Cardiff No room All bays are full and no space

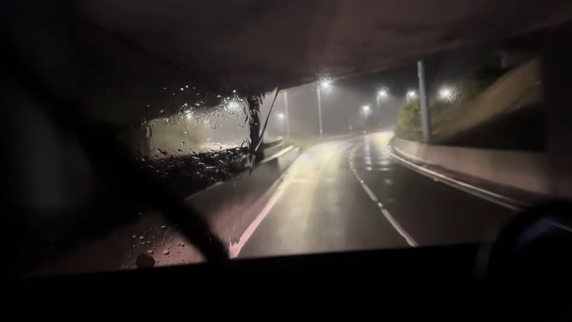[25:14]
Going on the bridge, or we take the suspended bridge. Let's see if If one is closed, we have to take the other.
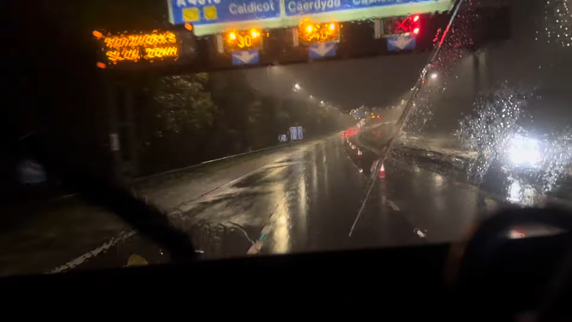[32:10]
just following one lane to get to Cardiff. We are on the M4 heading to Cardiff, and there's some speed restrictions, which miles an hour because of the roadworks. So far so good, guys.